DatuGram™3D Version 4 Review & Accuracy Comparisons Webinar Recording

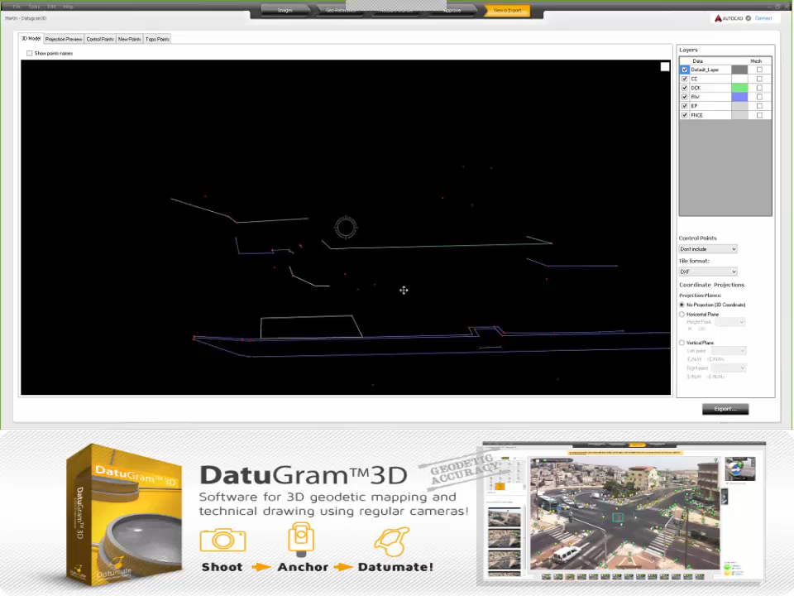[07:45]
But they were concerned with this deck.
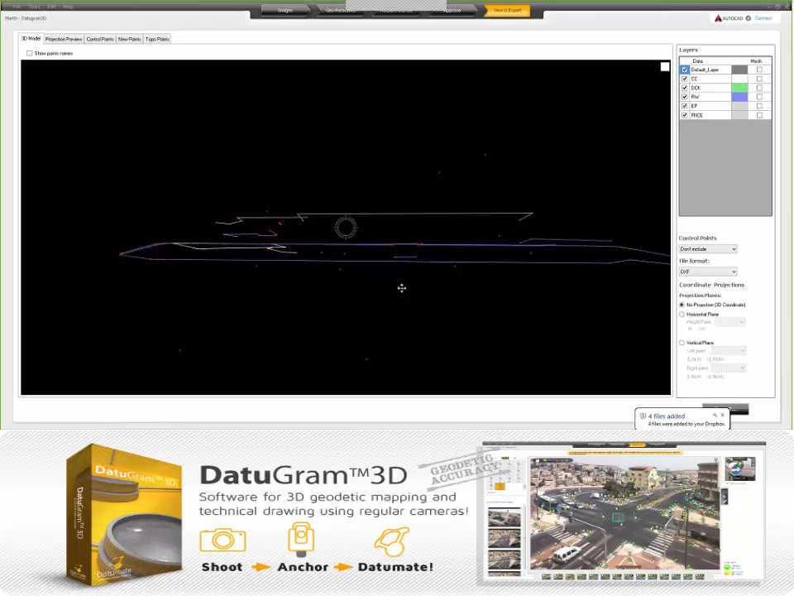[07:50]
The elevations and locations of it. And then some of the topography going down to the water.
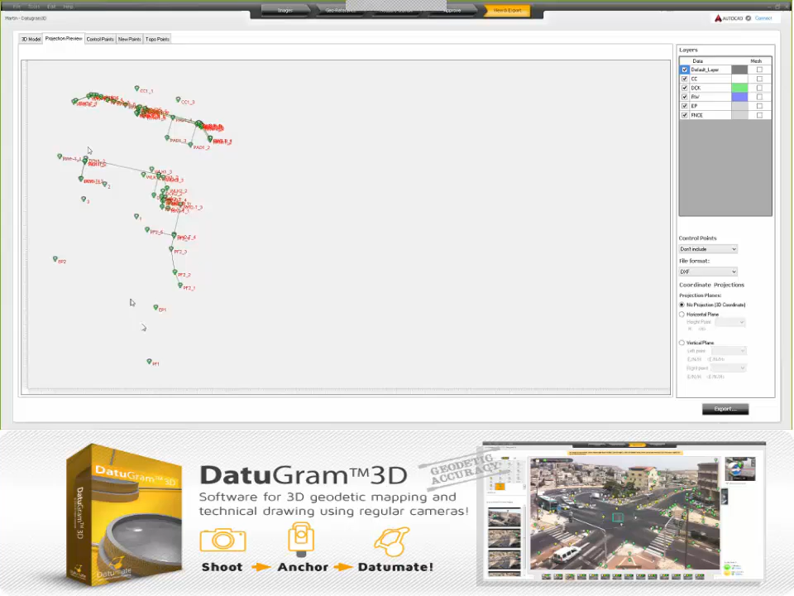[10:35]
now we have a 3D model. Okay. We have a projection preview. We have a report on control points, which I think we'll talk a little bit about when we get to accuracies again.
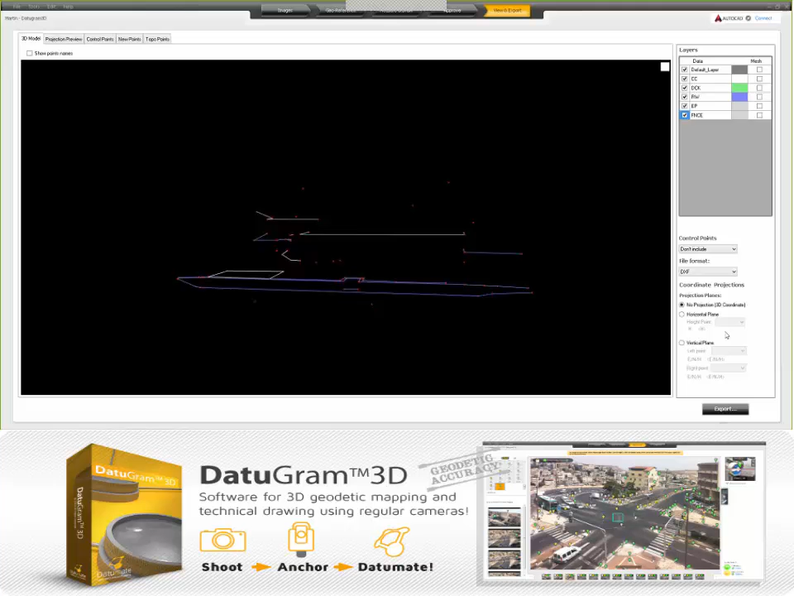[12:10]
Again, I'm not going to go into the features here, but we have horizontal projections that we can export to and vertical planes we can export to. Not going to go into that. But mostly, what's important is we can export in DXF, so you can bring it right to your CAD file. That hasn't changed. There's a PDF report. Run that for a minute. And we can export point files in X, Y, Z, and Y, X, Z formats. Okay. So some of this is new in version 4, like the layers, toggling them on and off.
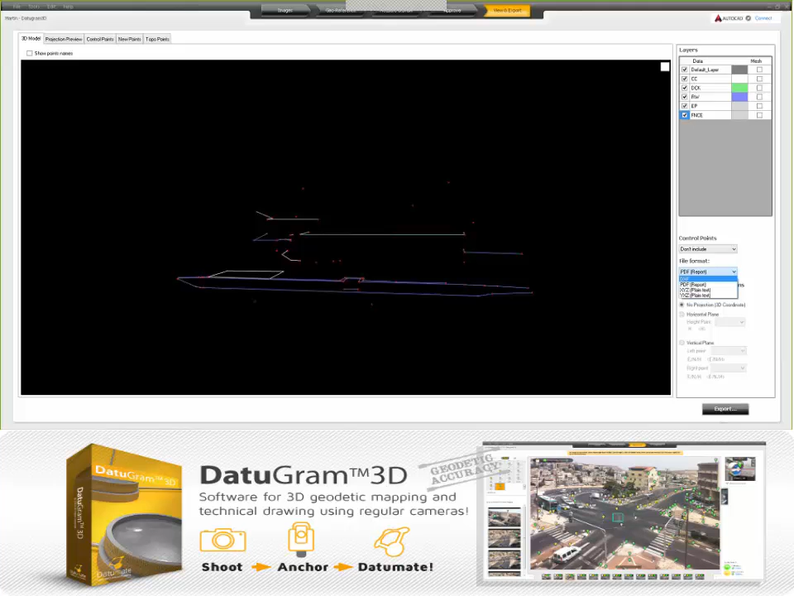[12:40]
And then we can also, which is new, we can show point names, too, in the 3D viewer.
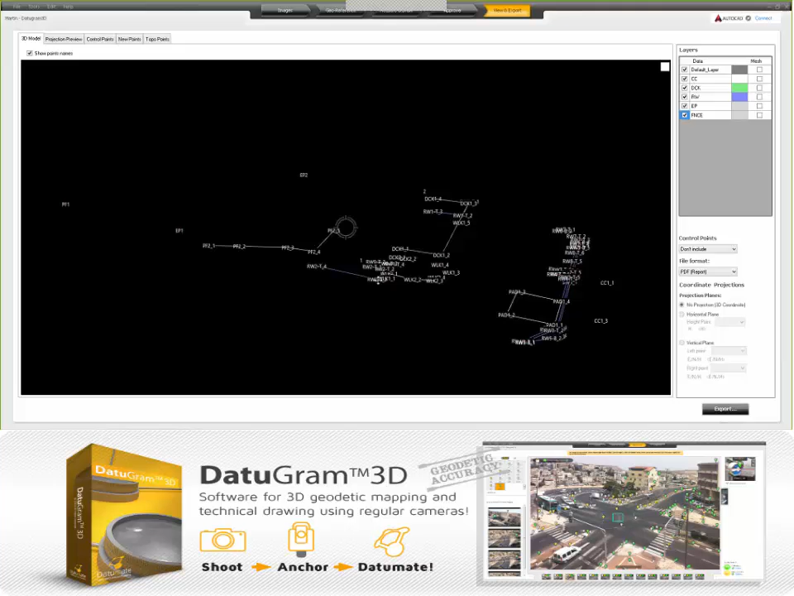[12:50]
That's nice. And we can turn on meshes, which is a new feature in Datagram 3D.
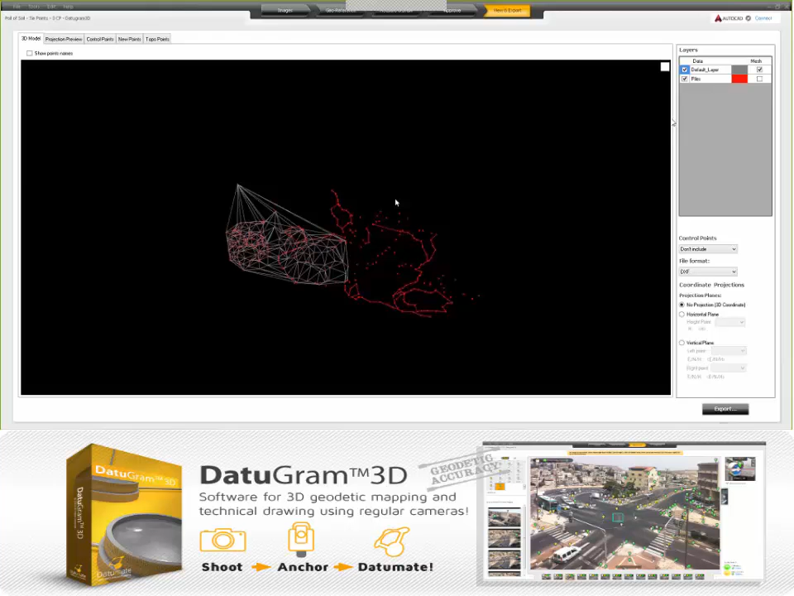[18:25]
and we can see all the topo points that were created, and we're looking at accuracies.